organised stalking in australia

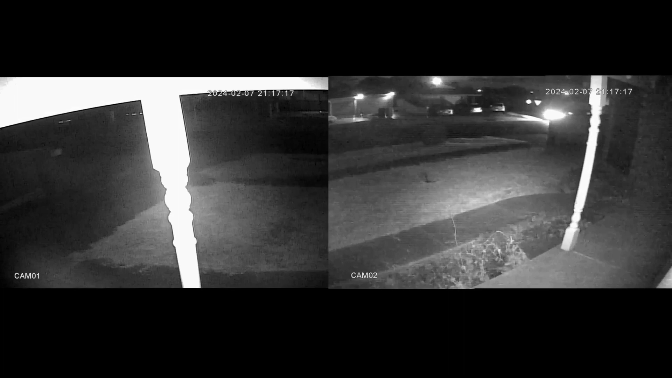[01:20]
all right so you can see the stalker showing the target the button they press to create noise through the muffler they press that button it sounds like gunfire going off or explosions they press the button again and then the car sounds normal and these cars are configured to let the targets know they're on watch so I'm zooming it in now and you can see a stalker in position not turning off and he's letting the target know when the stalkers get to that spot right there uh you